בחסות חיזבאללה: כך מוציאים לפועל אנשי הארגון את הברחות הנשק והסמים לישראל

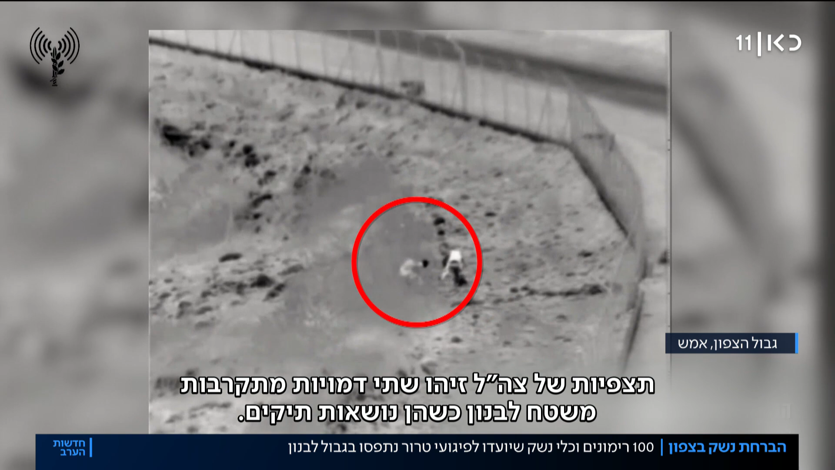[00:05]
תצפיות של צהל זיהו שתי דמויות מתקרבות משטח לבנון כשהן נוסעות תיקים. הלבנונים השליחו את התיקים לשטחנו ונמלטו מהמקום.